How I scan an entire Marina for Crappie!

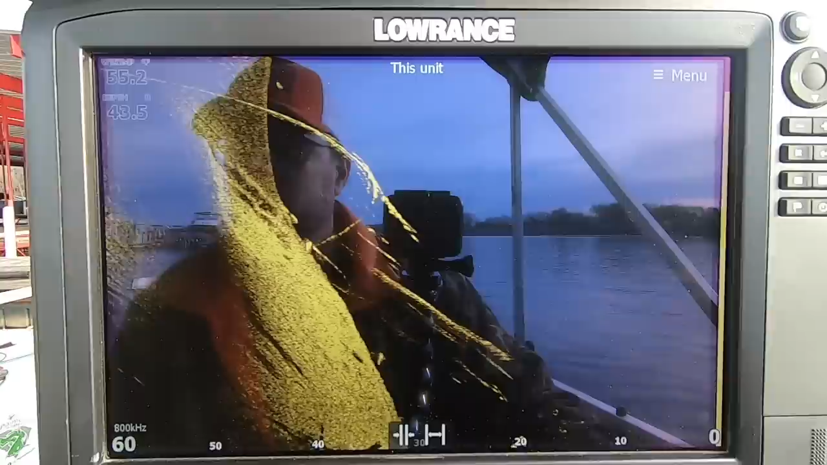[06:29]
kind of hiding up underneath here again I'm reading 60 feet
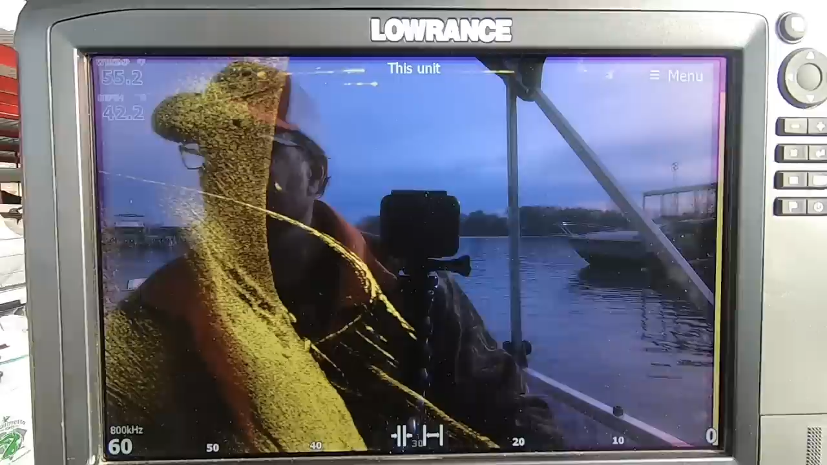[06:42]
I'm staying about five four or five feet off of the off of these these boats over here
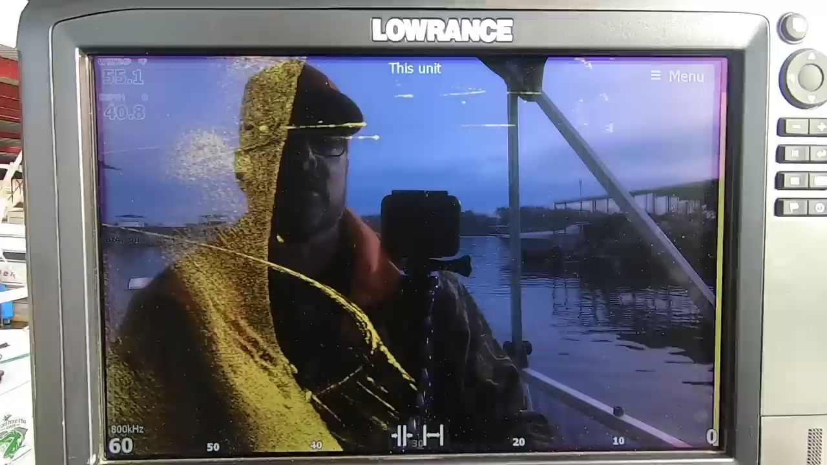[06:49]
so you can see the motors you see the pontoons
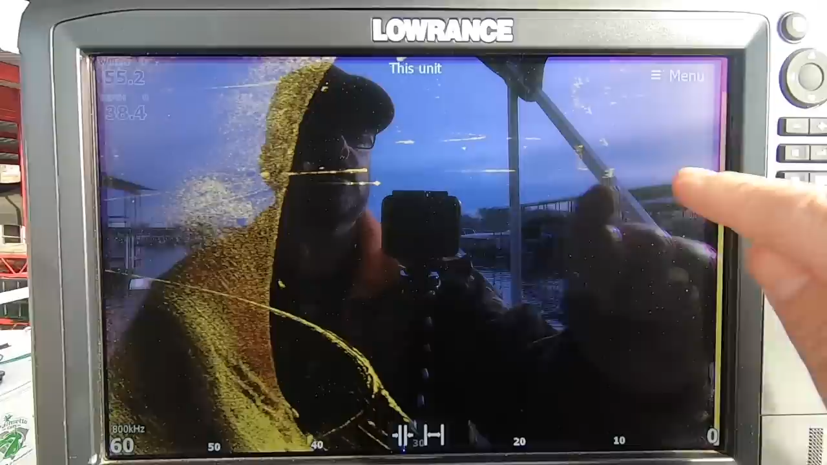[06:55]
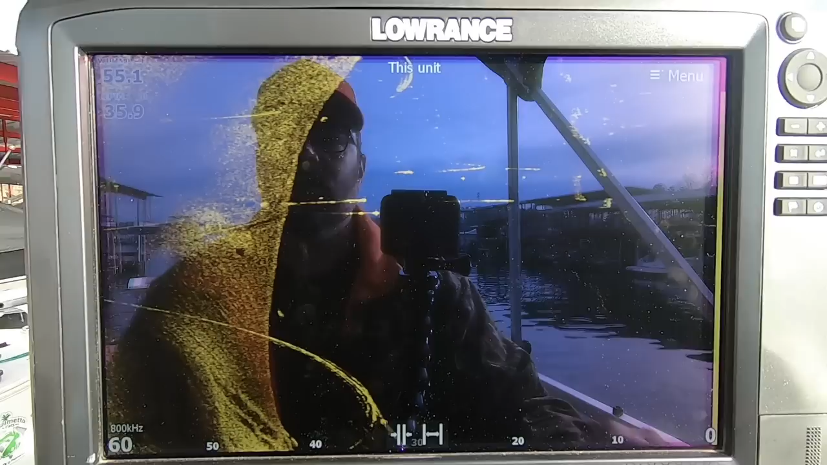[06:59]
there's a water column that's all water
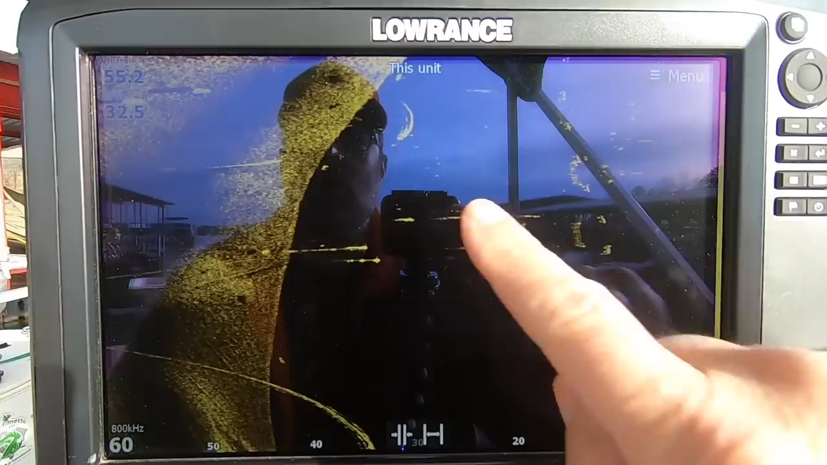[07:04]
column that's I'm shooting out from the boat right here
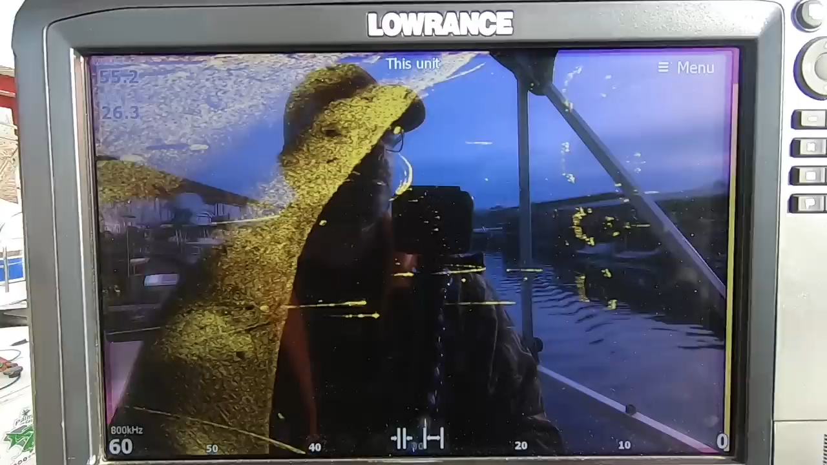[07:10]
okay I'm gonna have to start turning so
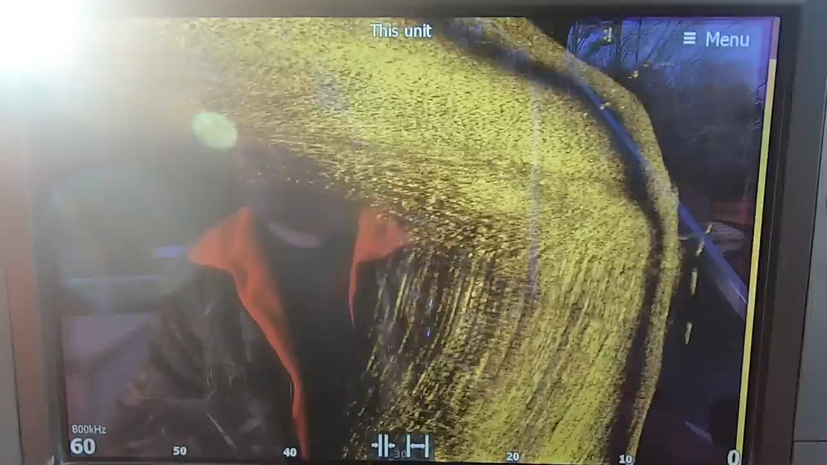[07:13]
now I'm pulling right up beside this other series of docks there are covered slips
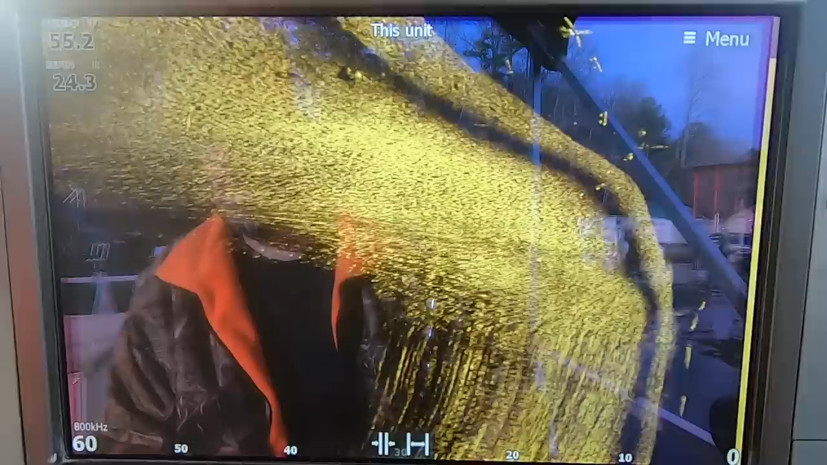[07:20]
a lot of pontoon some cruisers just looking for some fish
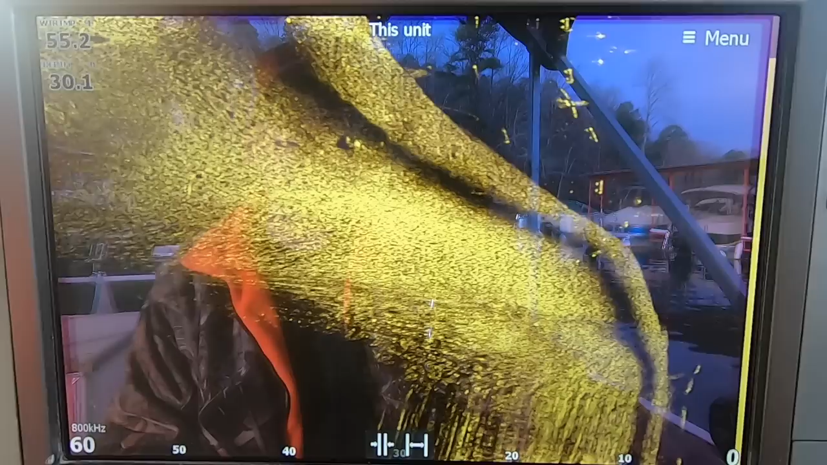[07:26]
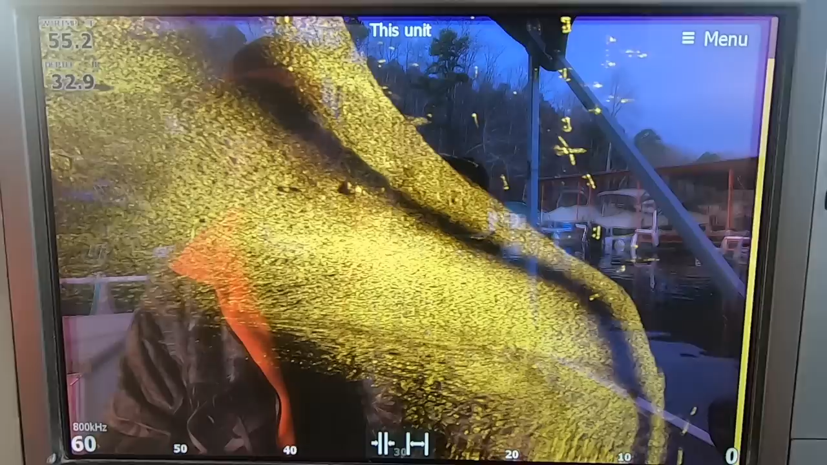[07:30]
so what I'm seeing again is I'm looking in here I'm looking in this
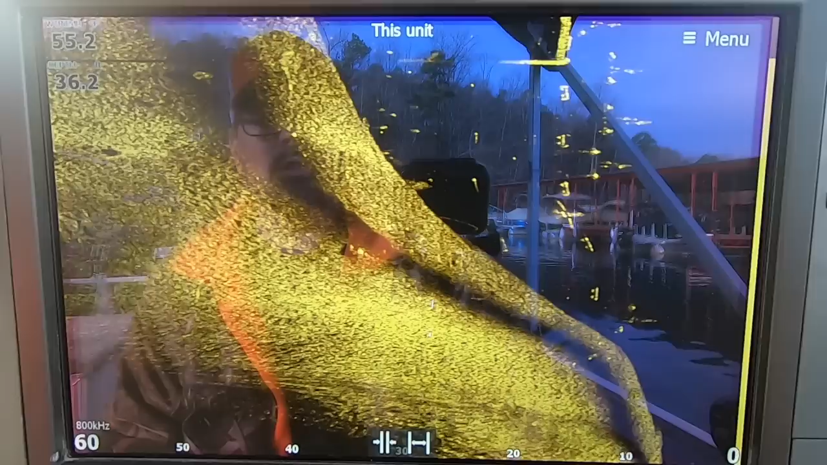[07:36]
is where I focus I focus in this black water column because I'm all the way out I'm shooting 30
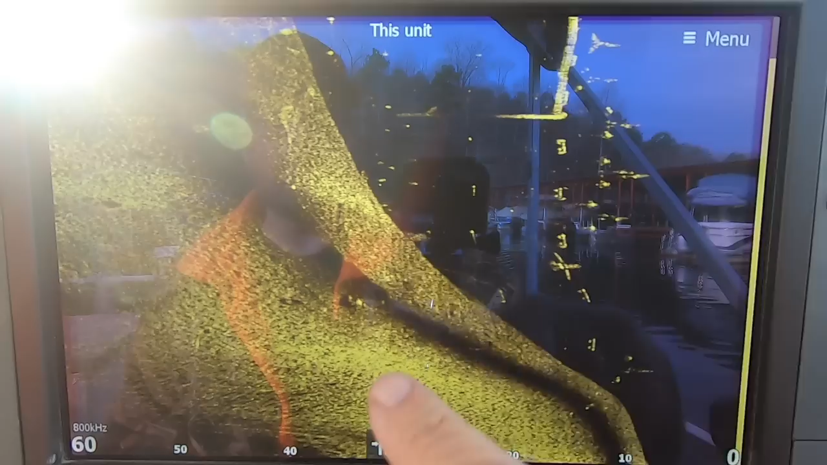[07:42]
feet under before I'm picking up ground it's hard to see
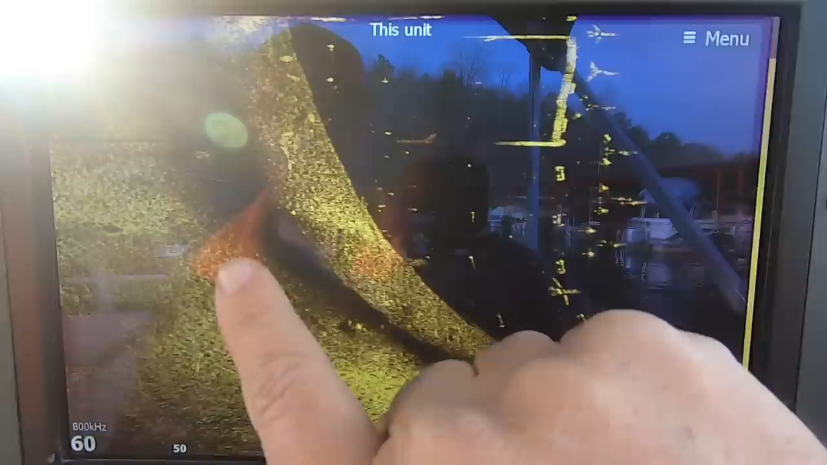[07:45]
fish on top not impossible it's just harder to see them if I can pick them up in here it's
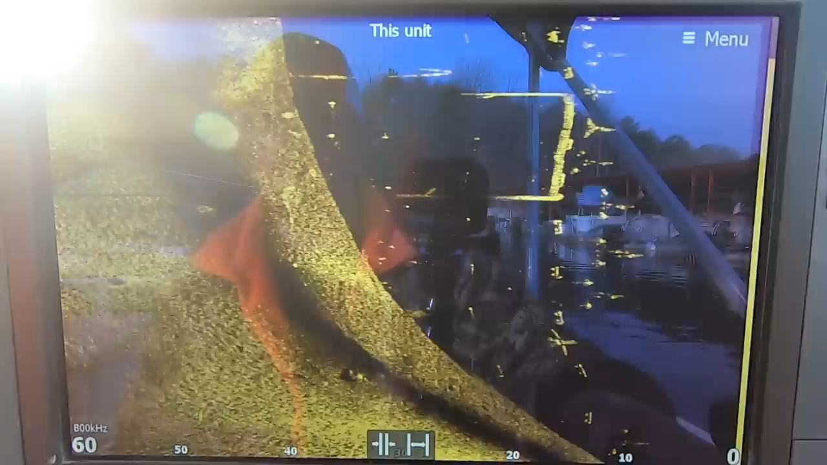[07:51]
super easy to see them they're gonna stand out just like all these little parts of the boat docks that are right here you
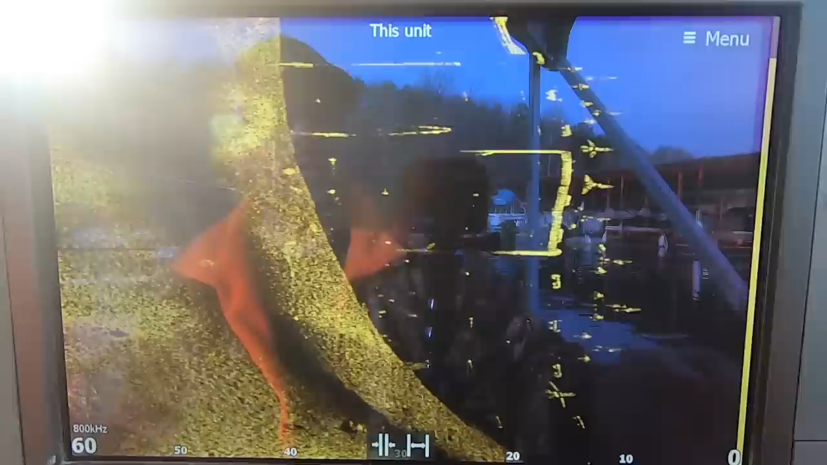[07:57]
know that's all pontoon boat pontoon boat uh metal pieces connecting the
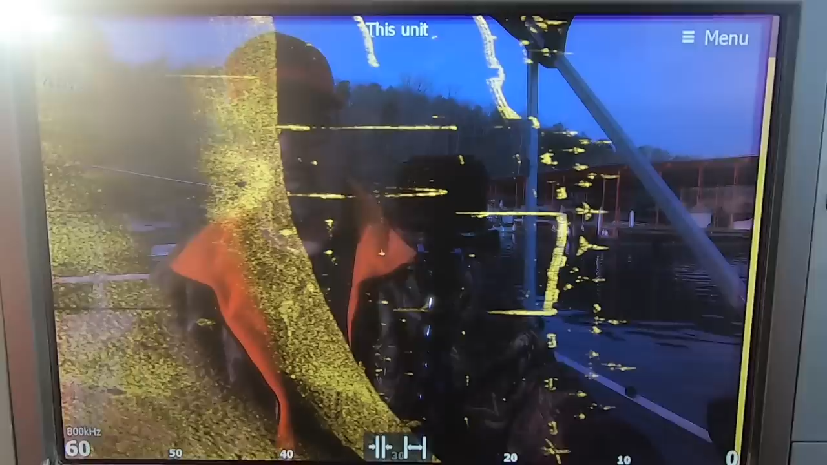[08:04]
the different um parts together
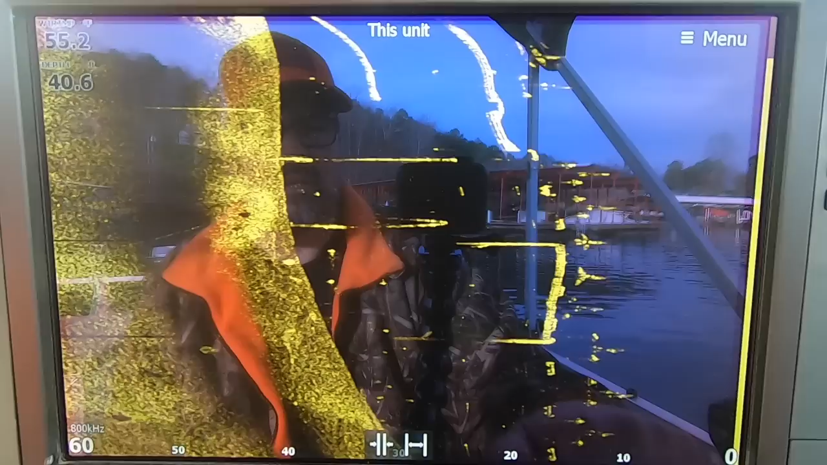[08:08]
so again I don't see any fish in there whatsoever
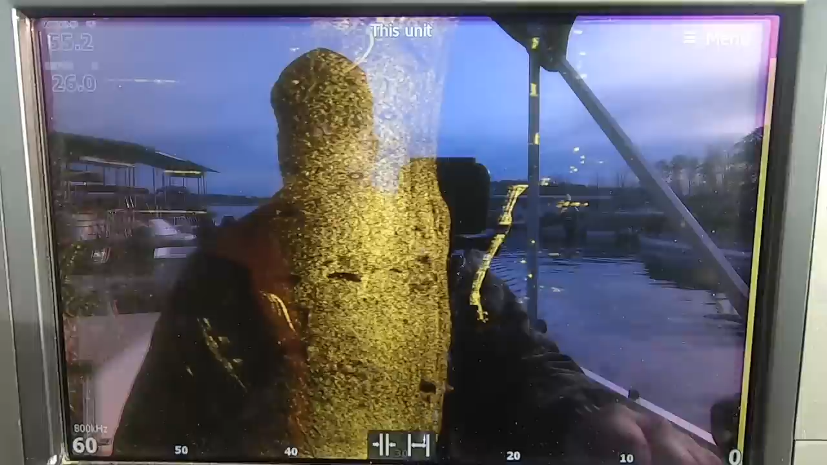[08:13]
there's a lot of truth about 95 of the fish are in five percent of the lake